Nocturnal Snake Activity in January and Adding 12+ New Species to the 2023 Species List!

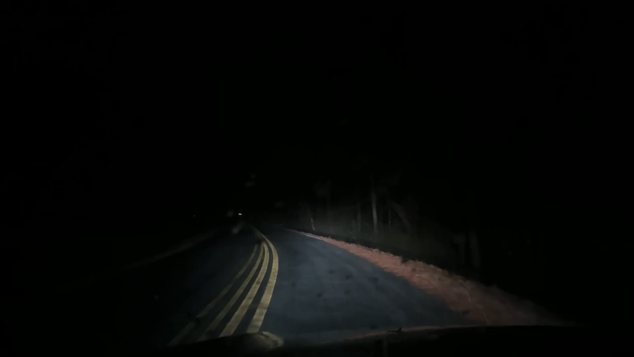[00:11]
hello everyone it is the third day of the new year and unfortunately I am still sick so I'm driving instead of walking tonight this is just the road I live on we're gonna drive down to the end real quick and see if there's a wood frog out if you'll recall one of my favorite finds of last year was discovering that I actually have wood frogs right here about a mile from the bottom of my driveway on the road I live on so we are gonna drive down here and see if there are any out tonight to kick off this episode I really do not know what has me so under the weather but it's not COVID I took a test I am
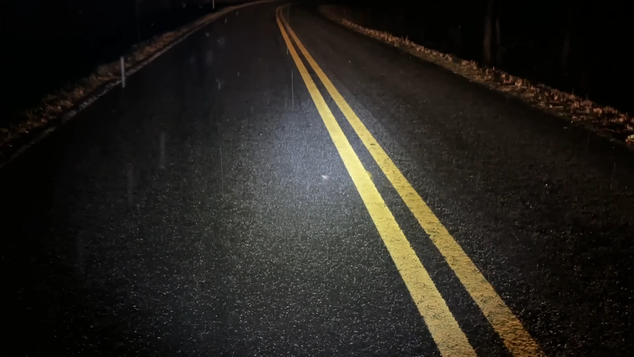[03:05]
what is this oh very nice a little southern leopard frog almost a wood frog but not quite